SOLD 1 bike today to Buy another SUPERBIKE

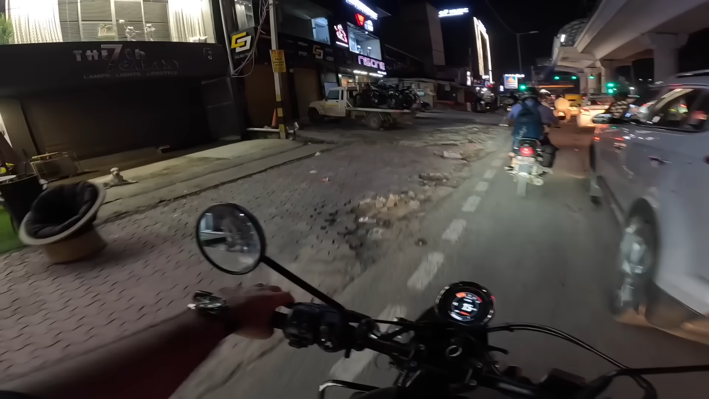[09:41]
हार्ले, और इधर दो बाइकें और हैं क्योंकि लेफ्ट में है NS1।
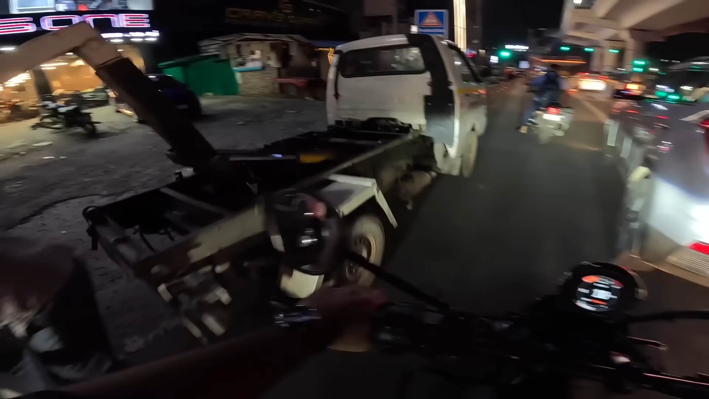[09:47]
भाई बहुत बाइकें हैं दुनिया में, दिल्ली में बहुत बाइकें हैं और यहाँ पे गर्मा गर्मी भी बहुत है, वो उस पर चिल्ला रहा है, फिलहाल छोड़ो,
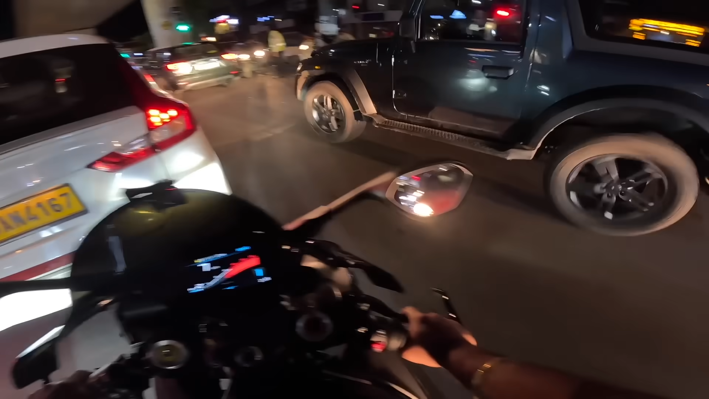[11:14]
9 बज रहे हैं, ट्रैफिक देख लो, लड़ाई। ओ भाई, फिर लड़ाई हो गई यार, हर जगह लड़ाई हो रही दिल्ली में, कैसे कैसे होगा। बट अभी के लिए देखो, मैं देख रहा हूँ थोड़ा फिनिशिंग का काम बचा हुआ है यहाँ, देखो टैंक के ऊपर में, और थोड़ी थोड़ी जगह मैंने लाइट मार के देख ली।
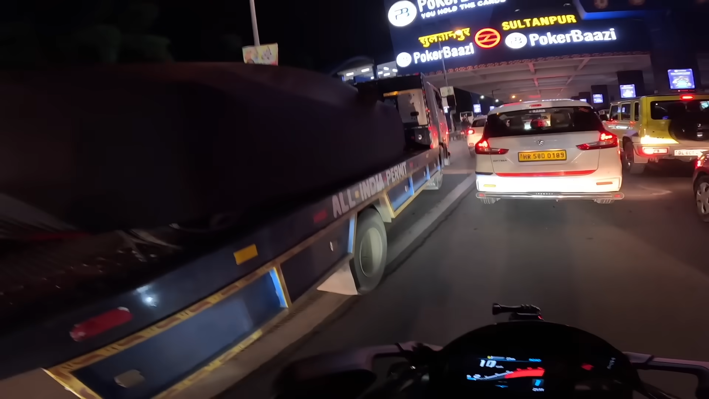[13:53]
ये बढ़िया काम कराया हुआ बंदे ने गाड़ी में, भाई डुअल टोन बना रखी है, अच्छी लग रही थी।
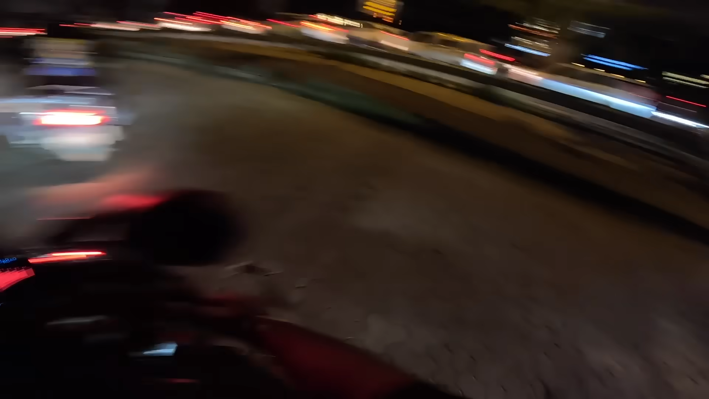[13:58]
हाईलाइट्स इसने रेड से कर रखे थे, गाड़ी ब्लैक थी, स्ट्रिप भी थी ऊपर में, बम्पर भी रेड थे, बढ़िया लग रही थी भाई।
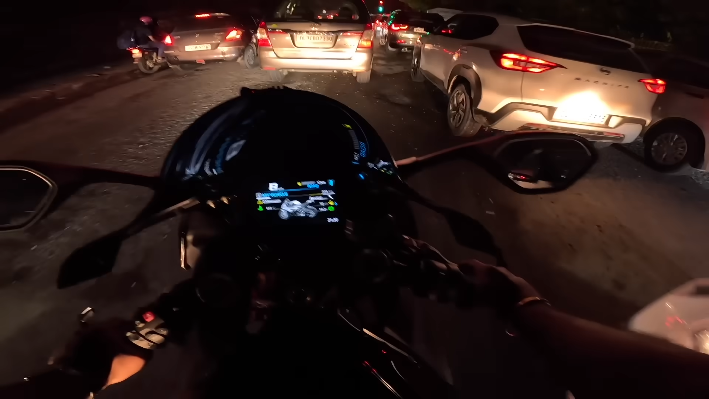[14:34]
जहाँ पानी भरा है वो भी एक रीज़न है, जहाँ गड्ढे खुल गए हैं वो भी एक रीज़न है। ट्रैफिक तो है ही है, लाइटें ख़राब हैं, लोग रॉन्ग साइड आ रहे हैं,
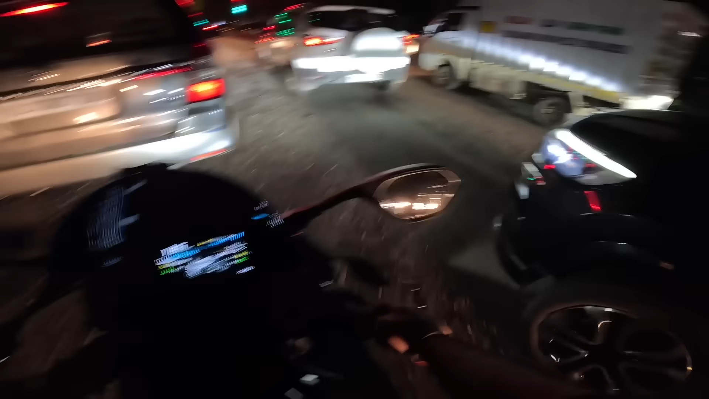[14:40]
सब कुछ हुई सब कुछ मिला के ना एक आम नागरिक मेरे जैसा बहुत ही परेशान है। बट फिलहाल आज के वीडियो में दोस्तों इतना ही।